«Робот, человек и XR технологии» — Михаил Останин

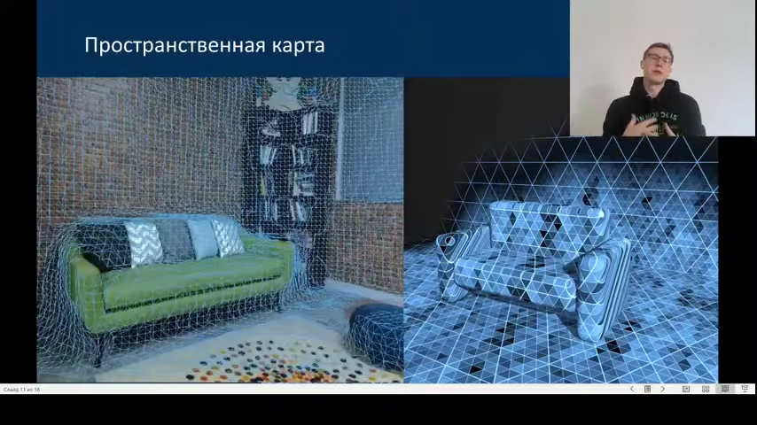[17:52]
Это необходимо для какого-то большей иммерсионности, для более реалистичных интерфейсов, чтобы приложение, которое пишет пользователь или пишет разработчик, они учитывали пространство более детально и могли взаимодействовать с ним. И, конечно же,